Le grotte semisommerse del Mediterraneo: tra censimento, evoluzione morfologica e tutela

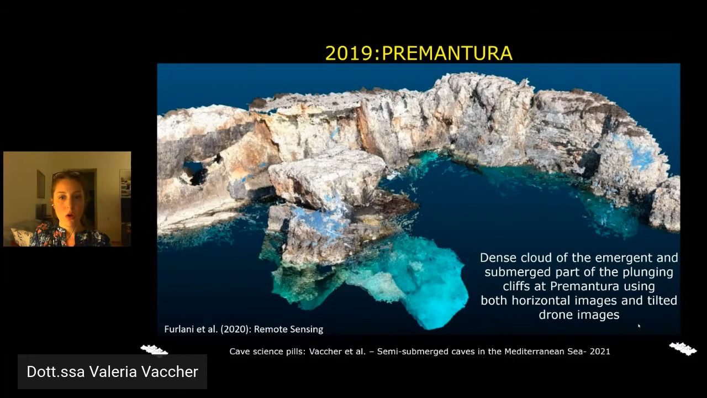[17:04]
quindi attraverso il nostro barchino, sia attraverso il drone. In questo caso abbiamo annullato sia quelli che sono gli errori sulla verticale che sull'orizzontale, abbiamo ottenuto un modello che è anche una buonissima risoluzione, un buon dettaglio.